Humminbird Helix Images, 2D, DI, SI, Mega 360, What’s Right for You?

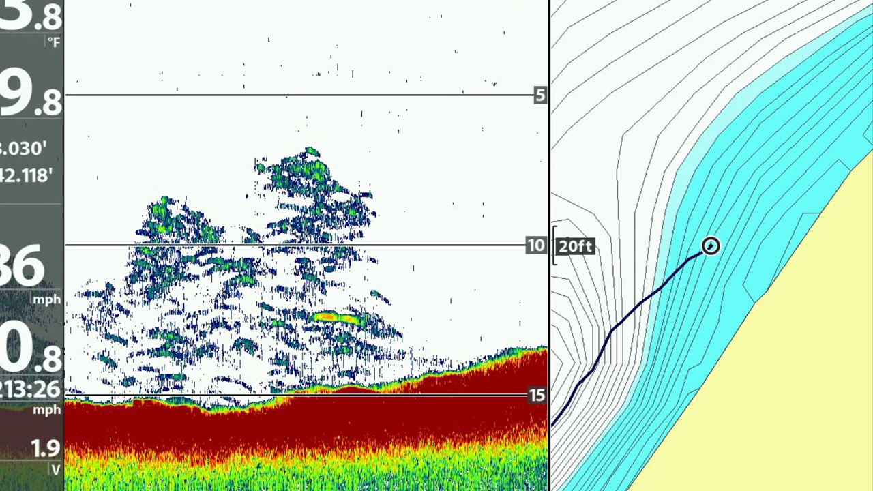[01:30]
Here are some 2D images of Lake Simcoe perch.
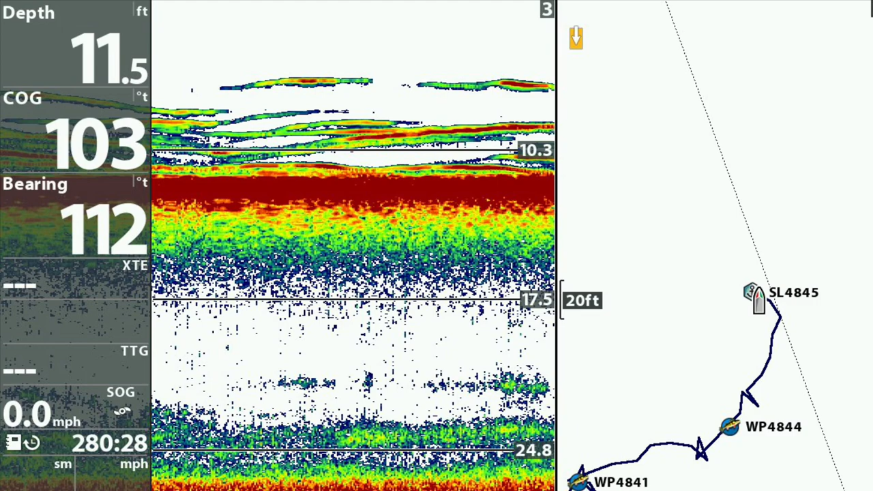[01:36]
On screen: depth 11.5 ft
This is a cool 2D image of a group of active herring swimming around.
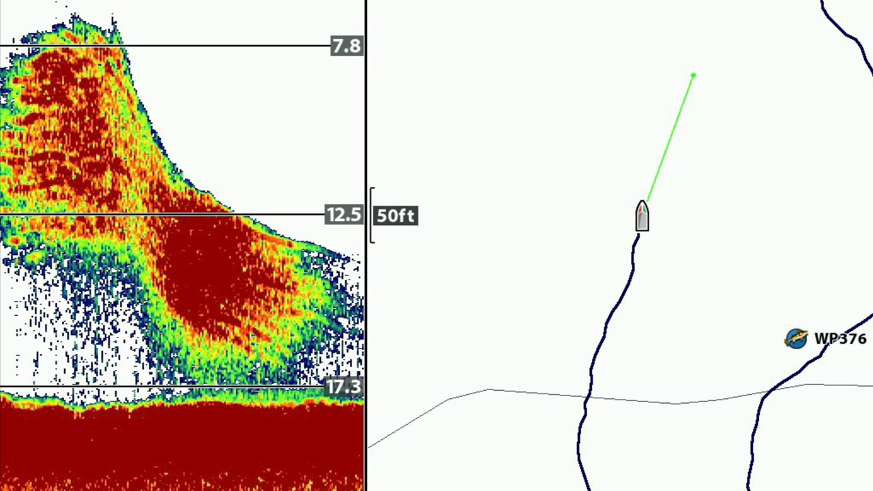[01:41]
This image shows some Lake Erie smallmouth bass and sheephead.
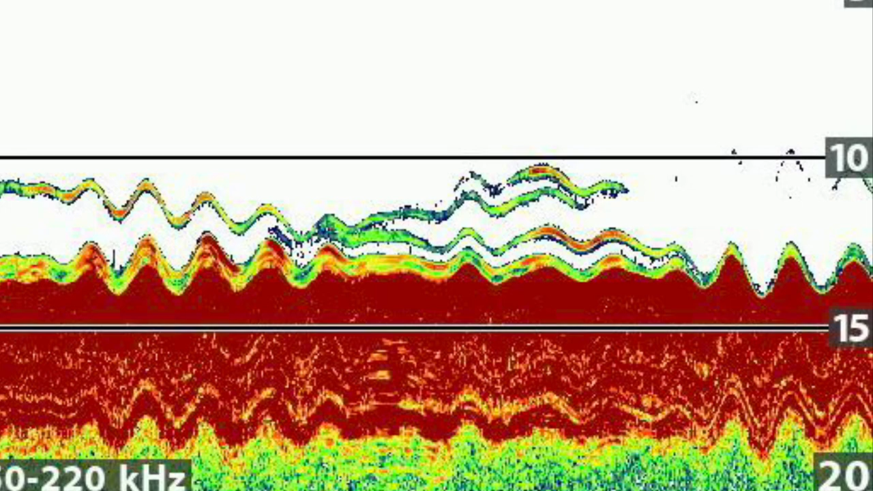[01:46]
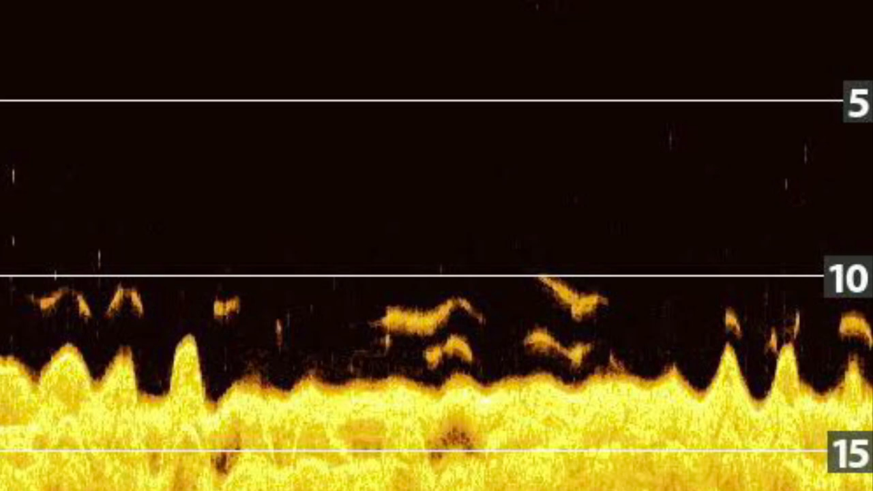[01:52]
Same image in down imaging clearly shows the size difference between smallies and sheephead and separating the fish from the bottom.
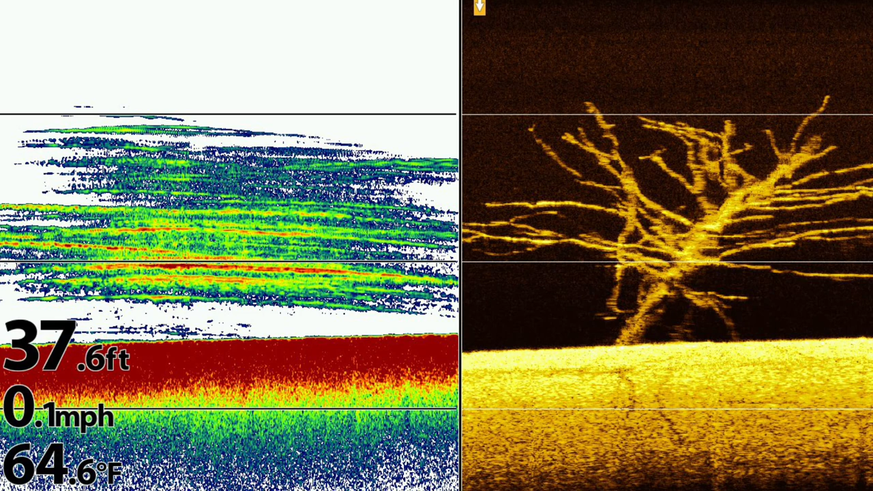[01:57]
On screen: depth 37.6 ft, water 64.6°F, speed 0.1 mph
The down imaging view on the right clearly shows that there is a tree here.
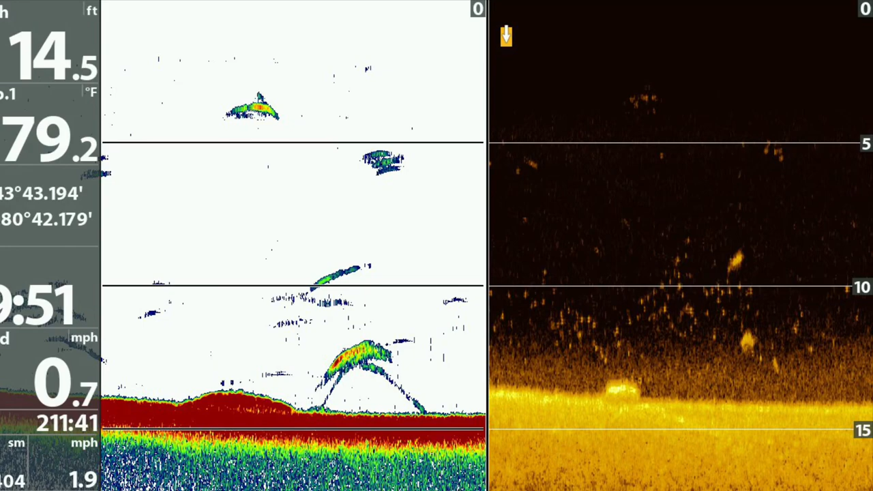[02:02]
On screen: depth 14.5 ft, water 79.2°F
This 2D down imaging view shows a couple of fish adjacent to a rock. In this 2D image, you can see the fish suspended above the bottom.
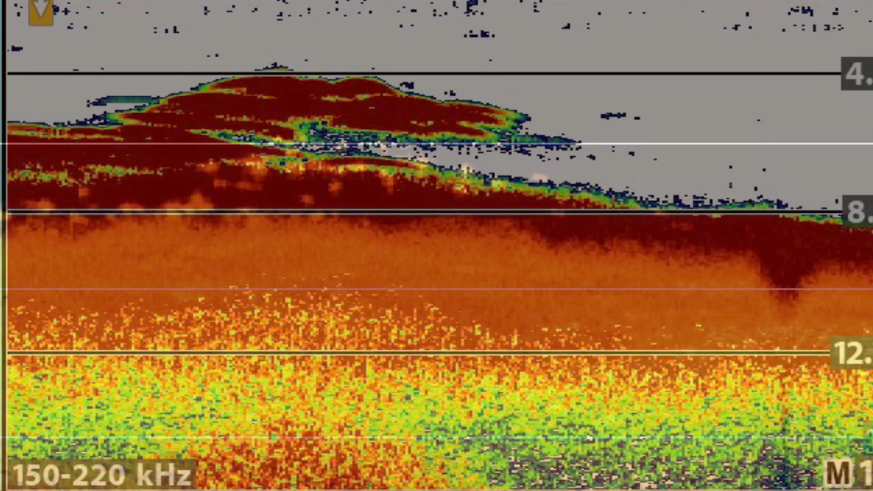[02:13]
This down imaging view shows the same group of fish. I believe they are crappy.
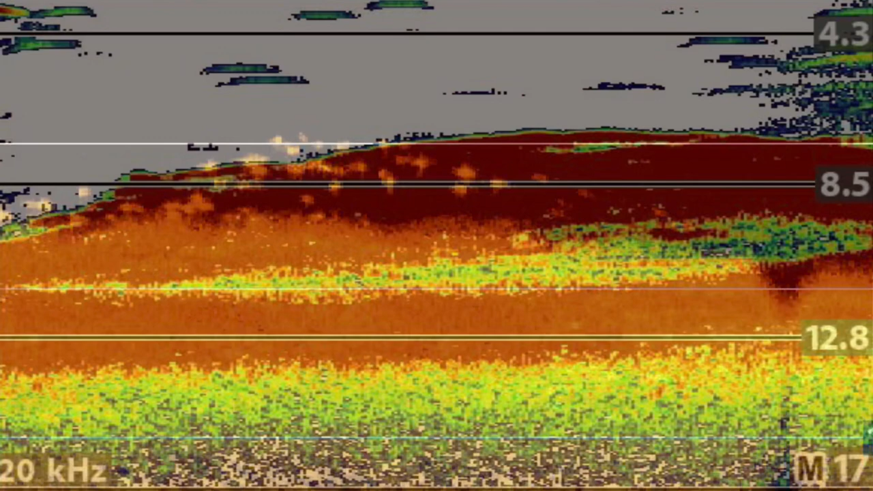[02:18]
The red shows a thick group of fish suspended just above the bottom.
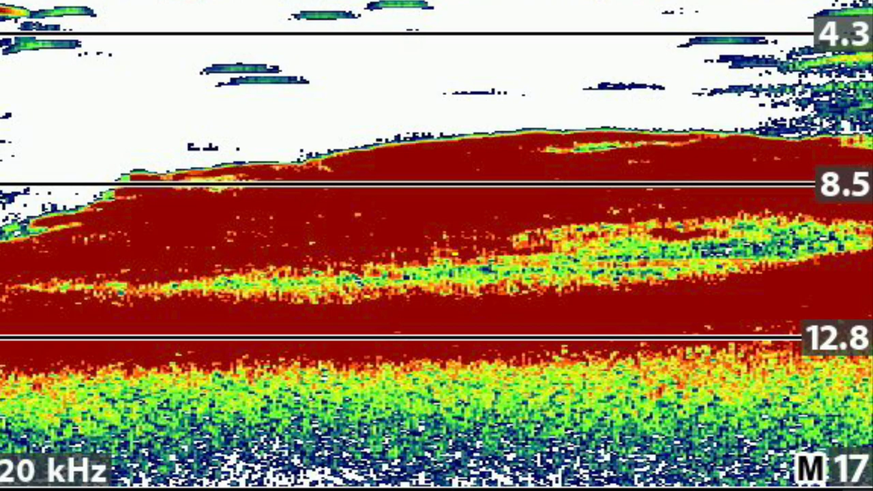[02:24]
The same image in down imaging looks like Pike trying to eat the crappy.
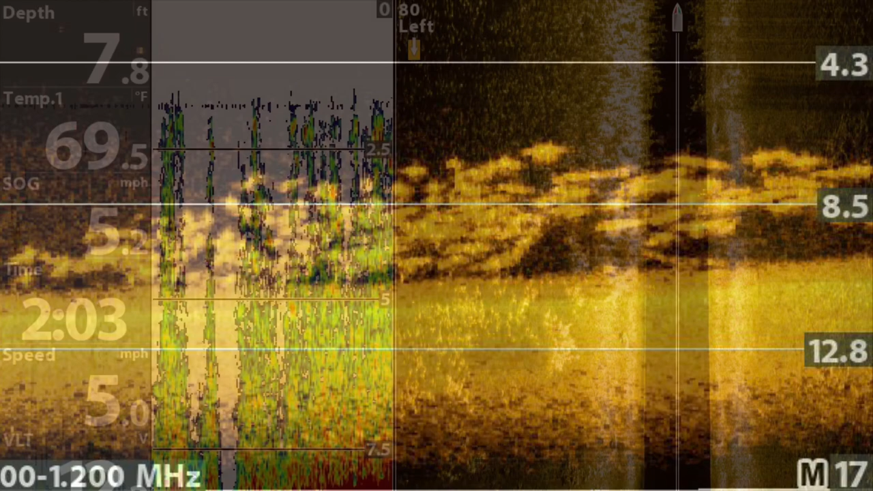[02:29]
On screen: depth 7.8 ft, water 69.5°F
Side imaging reveals weed pockets to the left of the boat as well as a weed edge.
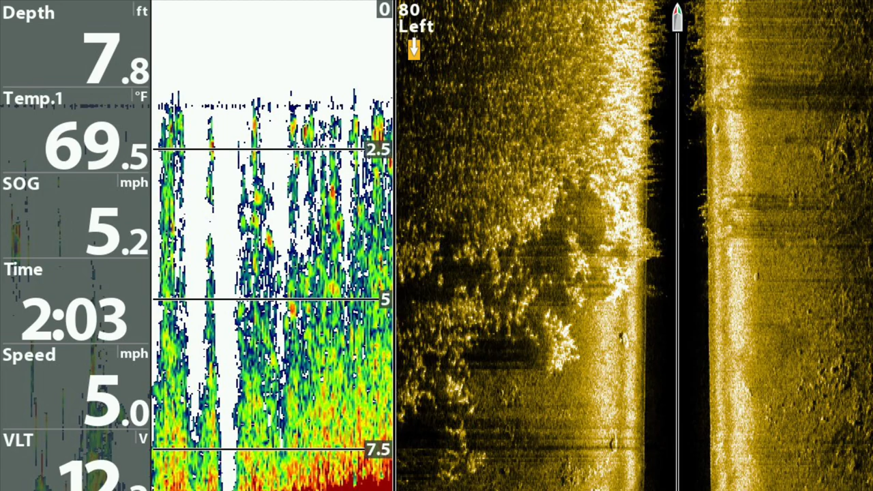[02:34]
On screen: depth 7.8 ft, water 69.5°F
Scattered rocks hold lots of crayfish so therefore lots of bass.
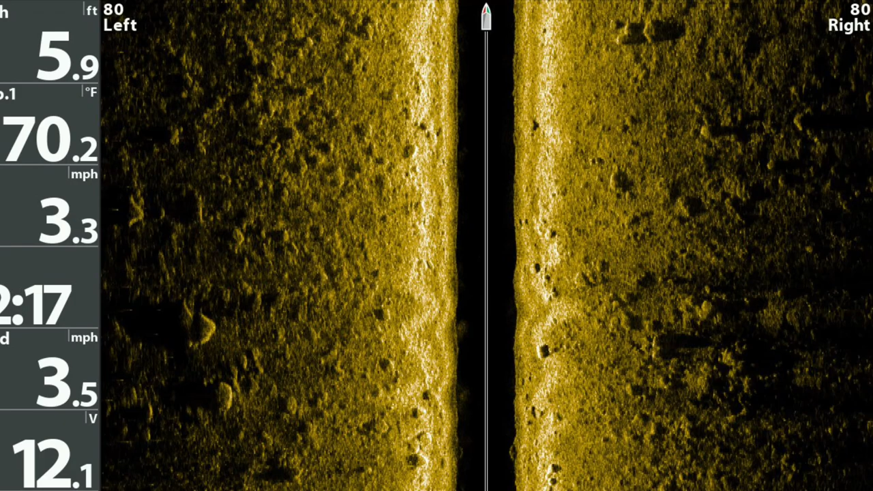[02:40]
On screen: depth 5.9 ft, water 70.2°F
Side imaging can help you find rock piles like this one to the right of the boat.
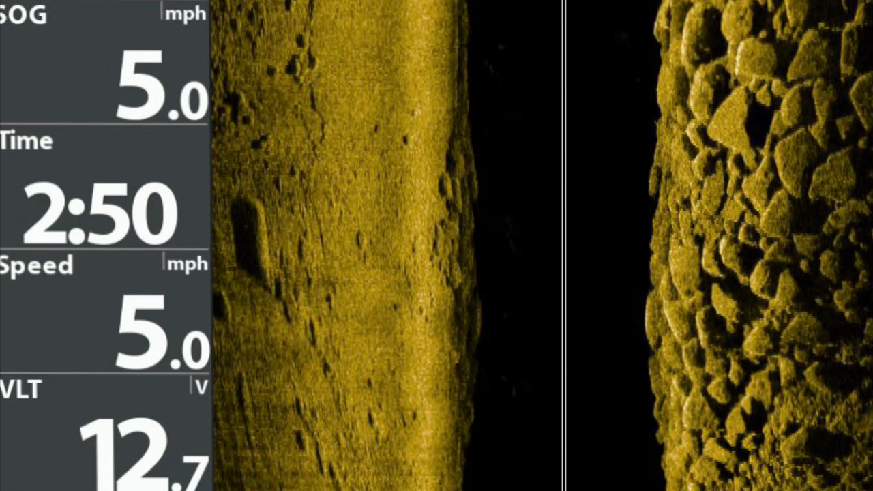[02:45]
Side imaging can also help you find transition areas such as this soft bottom to rock pile.
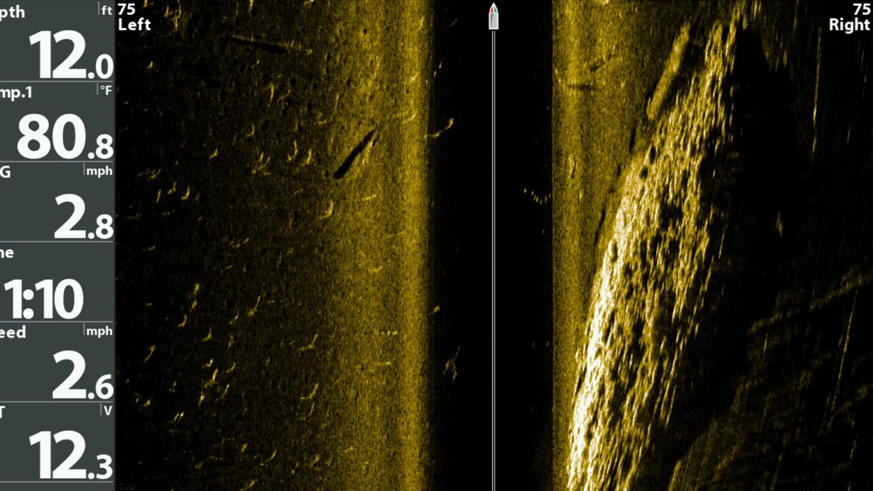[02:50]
On screen: depth 12.0 ft, water 80.8°F
The Mega 360 shows an emerging weed point just ahead of the boat.
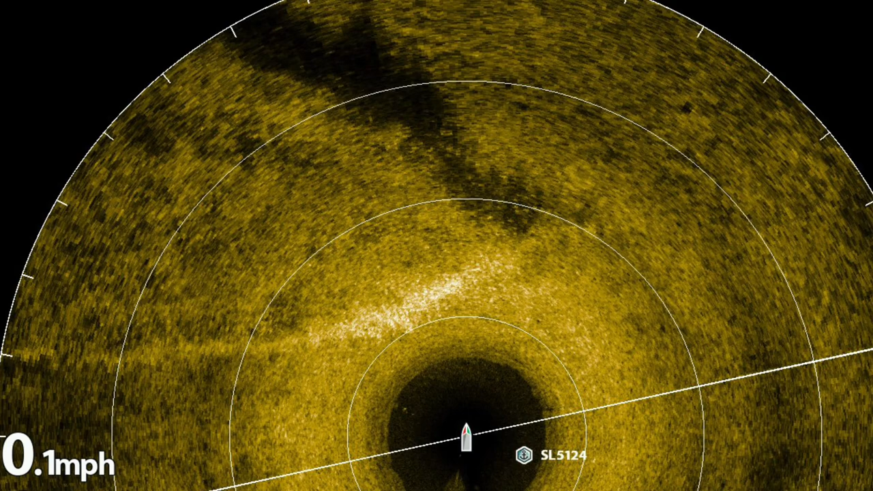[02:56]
Here is a down imaging view of the weeds that you saw in the Mega 360.
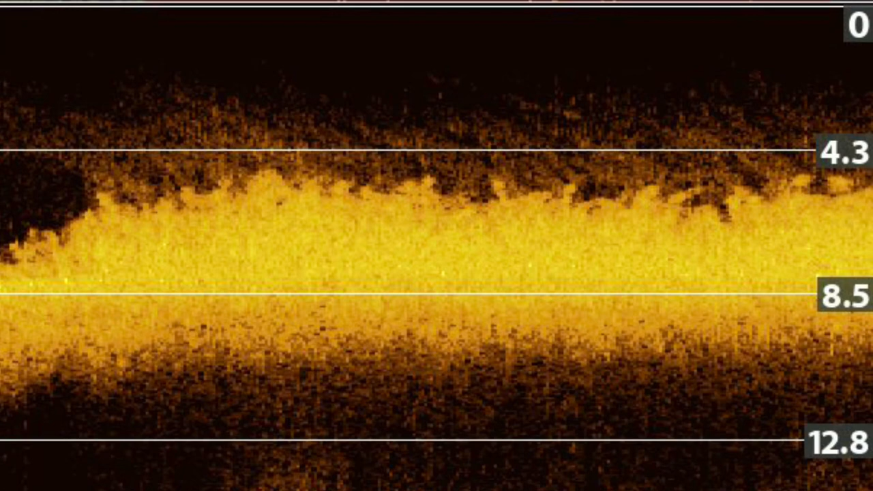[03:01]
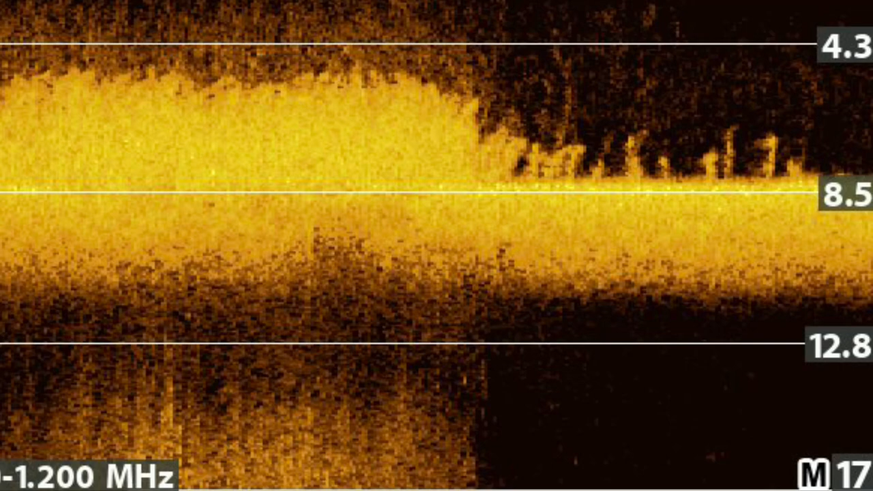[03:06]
And you can see that they are not up to the surface so without the Mega 360 you wouldn't see them. The boat is sitting in the middle of the weed bed.
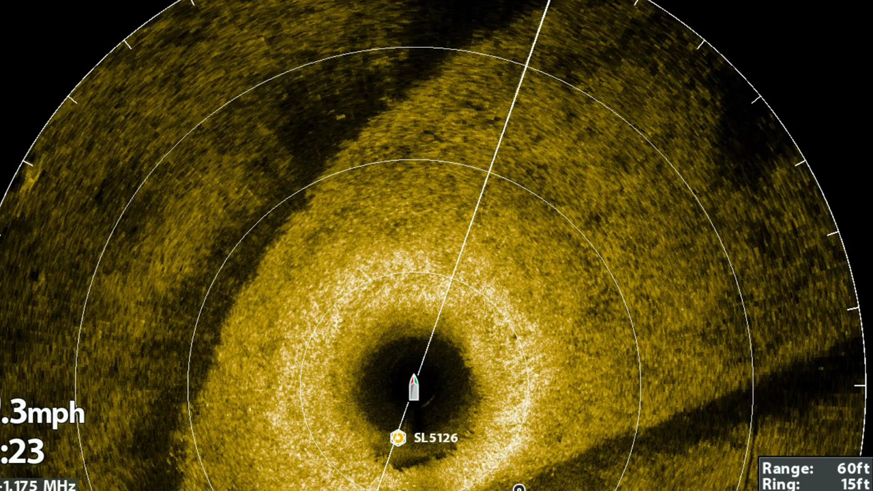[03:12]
With the Mega 360 you can clearly see distinct weed lines.